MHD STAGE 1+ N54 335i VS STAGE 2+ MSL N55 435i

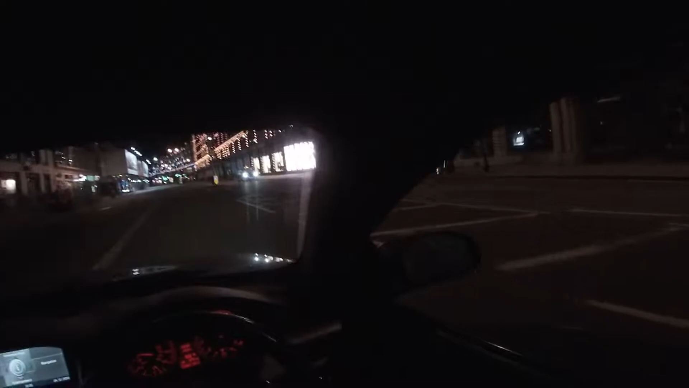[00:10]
This is it. Destination is on your way. We have arrived. That's Harrods, guys. I remember when I was a little kid, my mum used to work in a Harrods, not this big one, but she used to work in Harrods.
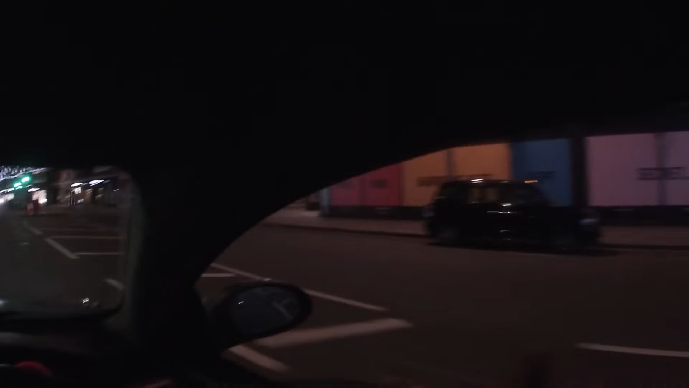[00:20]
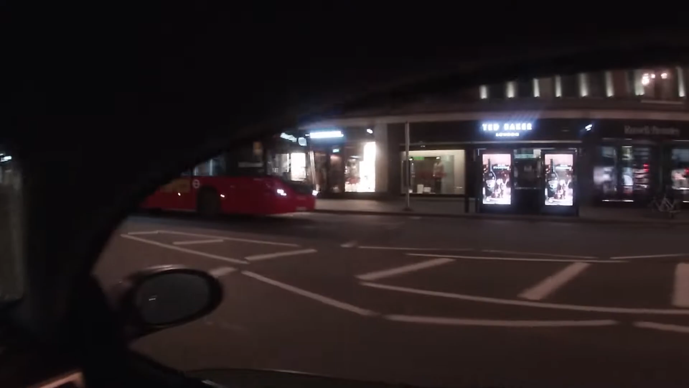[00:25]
So yeah, that's like the, one of the main attractions of London, if you guys were wondering about it. Now I just gotta find my boy. You going straight, we'll continue going straight. But yeah, loads of bits around London really that we can go, like. Woo! Yo, do you know what, yeah, this car is stuck in it. Man, how the fuck, tell them, please somebody tell me how the traction will stop me from sending it there.
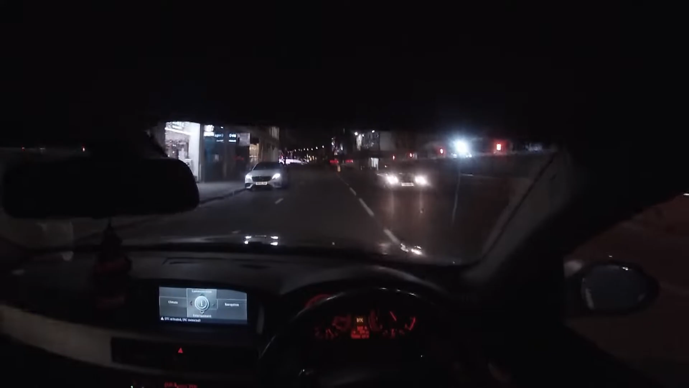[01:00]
Are you nuts? Oh, misfire. Nani? Oh, we got misfire. Oh, sh**.